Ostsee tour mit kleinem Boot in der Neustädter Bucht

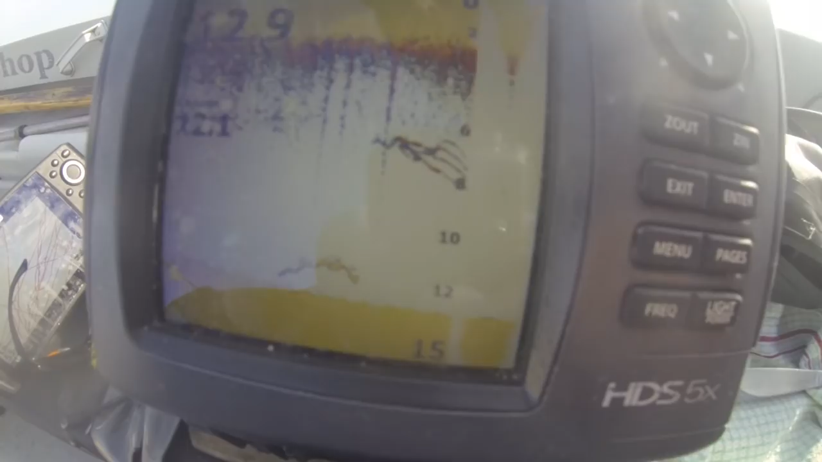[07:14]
Fisch am Rot. Und. Oh, guck mal! Fisch am Rote!